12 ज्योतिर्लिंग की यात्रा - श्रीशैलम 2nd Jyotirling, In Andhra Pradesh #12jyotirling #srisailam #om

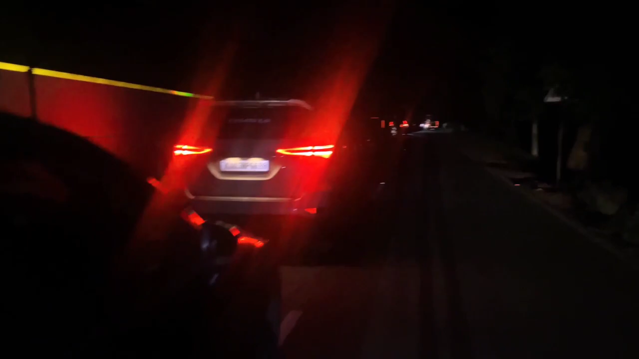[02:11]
आगे फॉरेस्ट एरिया है इसलिए रोक दिया। इसी वजह से हम लोग पहले निकले थे मतलब लेट निकले थे 2 बजे की।